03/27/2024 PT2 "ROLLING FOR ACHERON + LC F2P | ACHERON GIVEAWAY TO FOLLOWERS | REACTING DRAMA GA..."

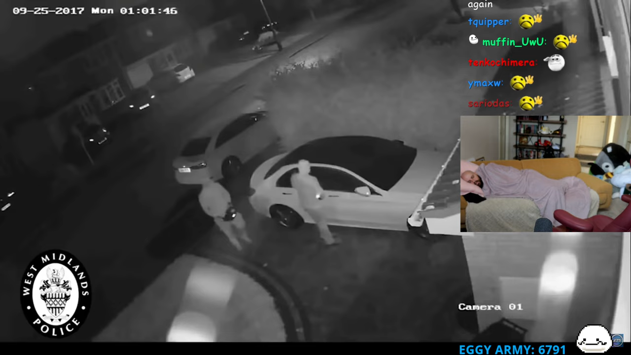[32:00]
Thieves are beginning to use something called relay attacks to steal cars. The way it works is one person stands next to the car, while the other stands near the house with a device that can pick up the signal from the key fob. The device then relays that signal over to the car. The car's computer thinks that the key fob is right next to it and immediately allows instant access. We tested it over a two-week period on a total of 35 different cars, minivans, SUVs, and a pickup truck.
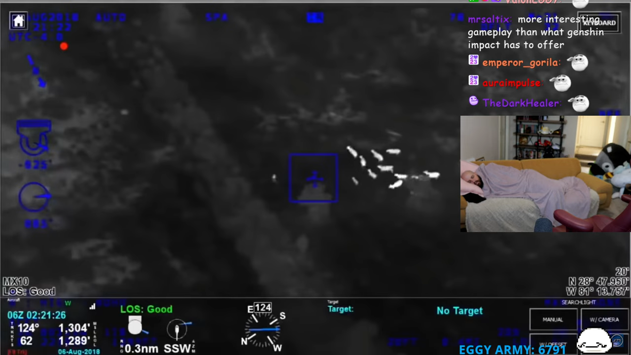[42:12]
This person was running away from the police when a group of cows joined in. Actually, the large group of cows is following her for a good visual. Looks like they may attack her. One or two alert, I'm going to give you my flashlight. You can tell me where to go from here. Keep going southeast. She's pretty far into the field now. If you see the large group of cows, they're literally following her and chasing her. Come down, Brisson or Shine. All right, alert, we got her lit up.